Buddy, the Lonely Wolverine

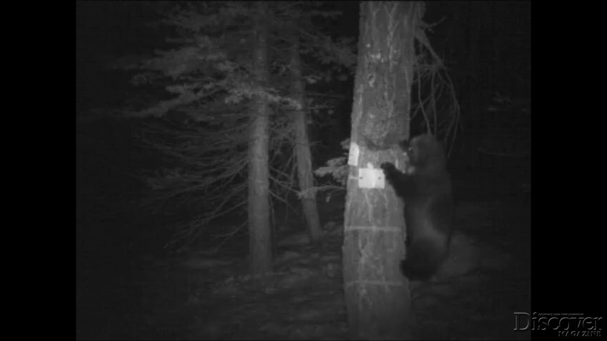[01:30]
he'll rub his belly along those bristles, and then I come and collect those hairs to make sure we're dealing with the same Wolverine. And he'll spend hours at the camera, just kind of sniffing around. If there's food, he'll eat a little bit, he might bury it. But he just kind of mills around camera, and then he'll be gone for maybe days, maybe even longer, and then eventually, he'll come back.